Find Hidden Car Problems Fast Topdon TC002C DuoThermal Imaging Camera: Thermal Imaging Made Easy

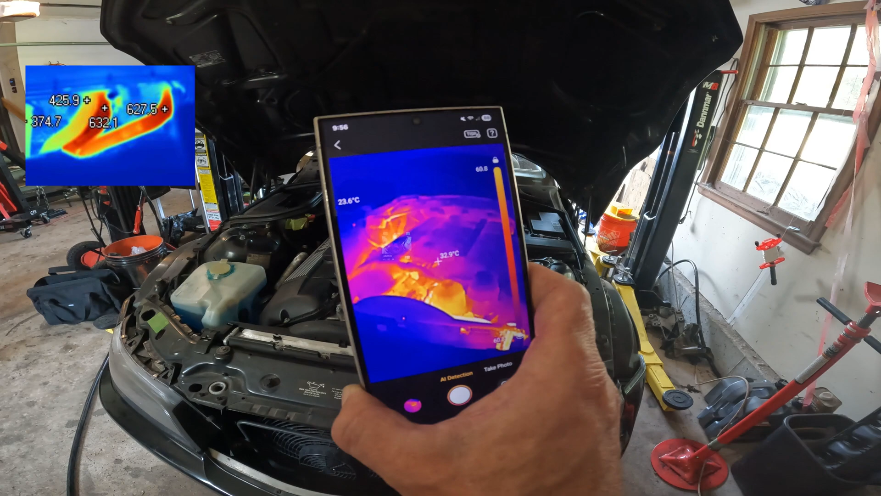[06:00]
leaks brake systems you can find a sticking brake caliper because the temperature gradient
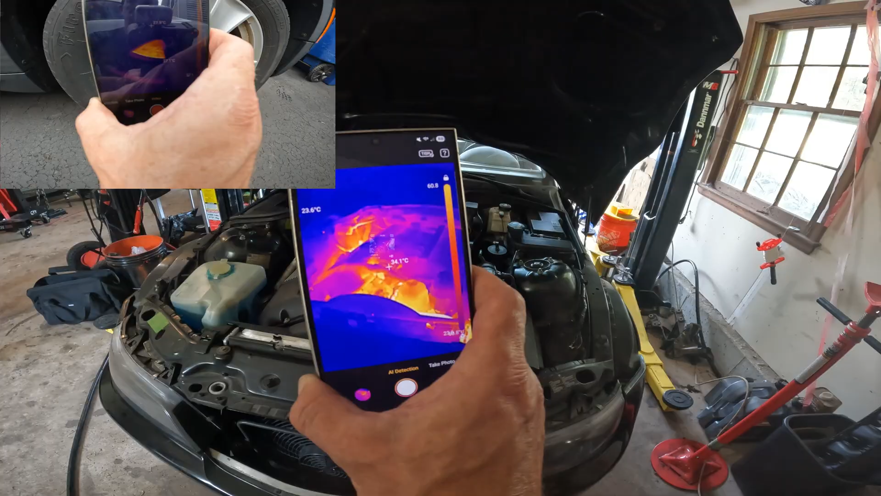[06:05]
on one side will be greater than the other everybody zion says hi
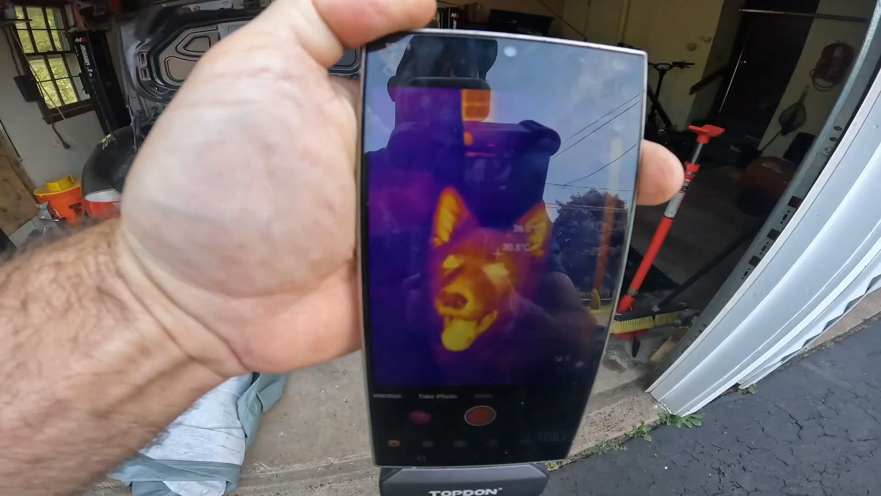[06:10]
the top don tc 002c duo isn't just a camera it's your all-in-one thermal diagnostic system when you see the